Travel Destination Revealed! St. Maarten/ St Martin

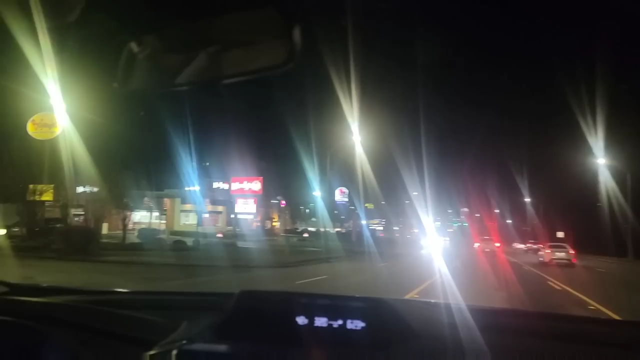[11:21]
We're going to stop right here at Bohongili's, or we went to church with a little girl who called it Joe Bangles. Joe Bangles.
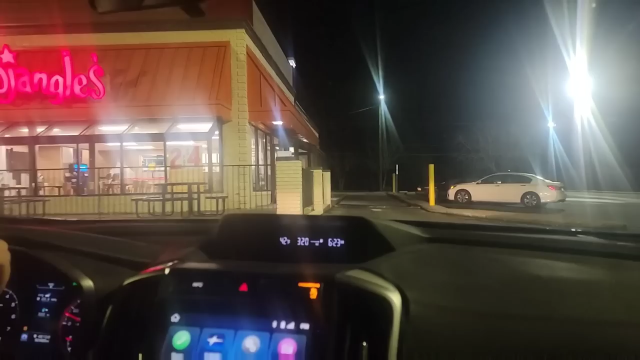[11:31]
And so we've always called it Joe Bangles, just because she was so cute when she said it.